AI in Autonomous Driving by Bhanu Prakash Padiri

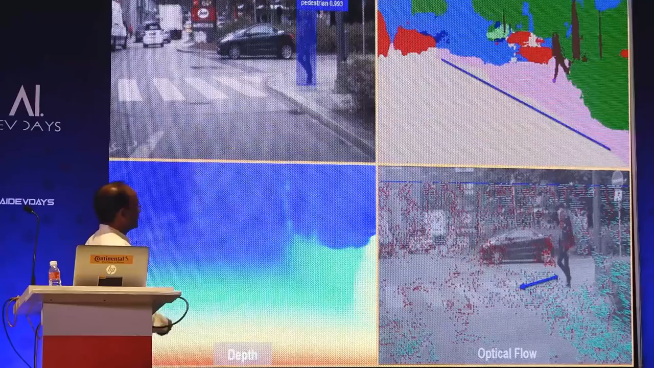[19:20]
And just to sum up, so this is the complete, it gives the complete scene understanding.